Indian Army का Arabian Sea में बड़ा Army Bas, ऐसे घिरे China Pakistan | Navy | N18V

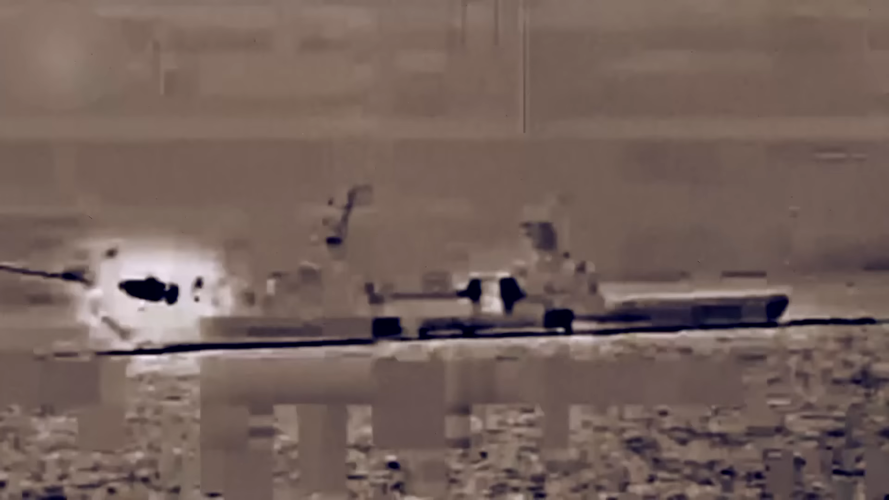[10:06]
उस पर हूती विद्रोईयों ने मिसाईल से हमला कर दिया
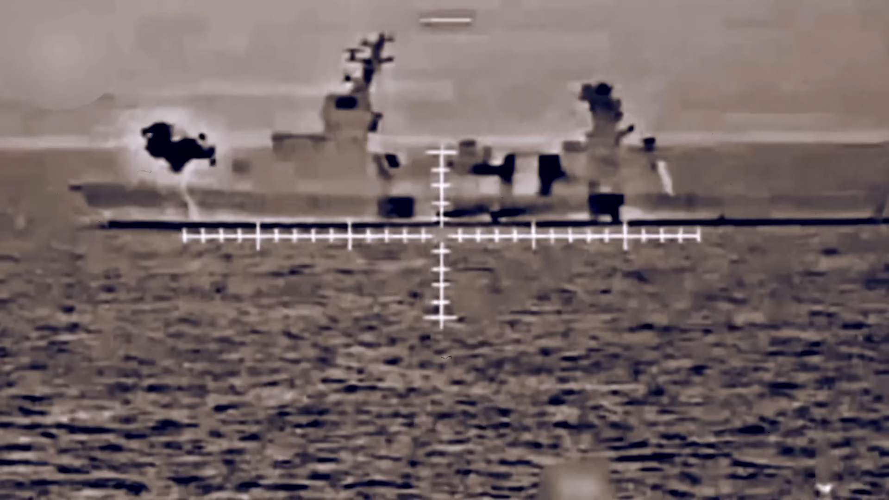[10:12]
जिस से इस जहाज पर आग लग गई और उसके कुछ क्रू गंभी रूप से घायल हुए